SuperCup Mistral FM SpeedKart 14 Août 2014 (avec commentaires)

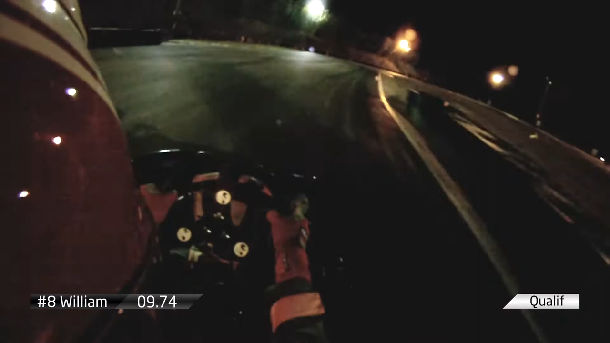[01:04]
On a l'une des plus longues du mur de circuit à regarder ici, il faut bien prendre la corde, c'est bien, je vois William, et bien on sent, si attention, au terreur à terre devant, mais il est fin, c'était l'airton Senna, sans aucun problème.
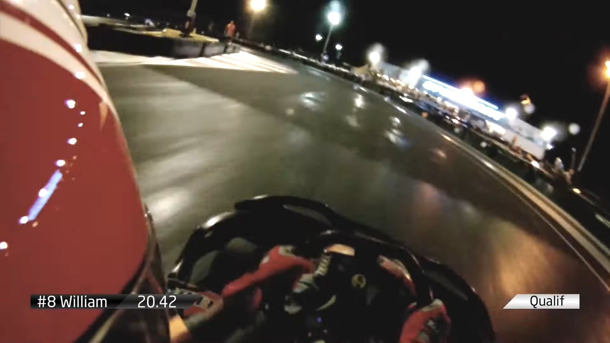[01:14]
Attention ici, ne pas se faire piéger par cet énorme vibreur rouge et blanc, qui pourrait être un petit peu plus tendant,
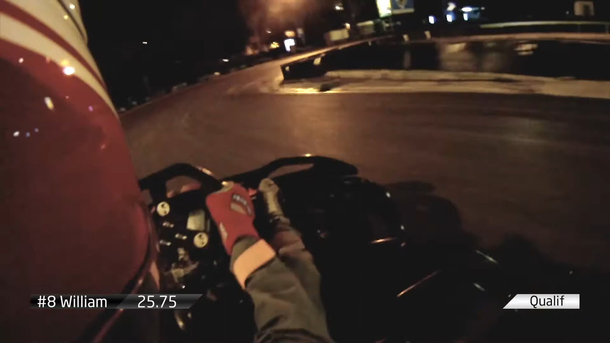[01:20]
il faut bien prendre la corde plus tard, ça ressort pas mal de ce virage à droite, et bien Boto pour l'instant de la part de William, il reste bien à gauche. Pour les pagues à droite, on a un petit peu de manoeuvre à sortir, mais ça se passe quand même pas mal, le dernier virage à gauche,
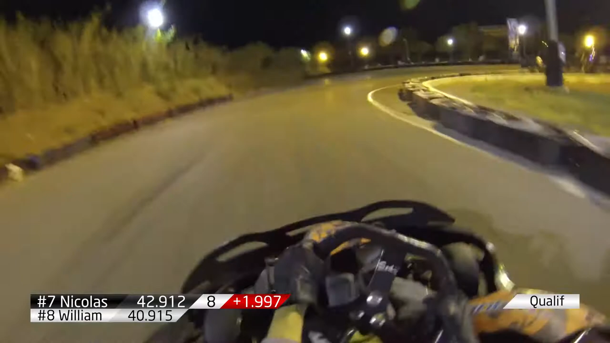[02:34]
997, quasiment deux secondes dans la vue, huitième temps, ça va être compliqué en course pour Nicolas, voilà, il y a, on sent la déception, la frustration du pilote, mais bon,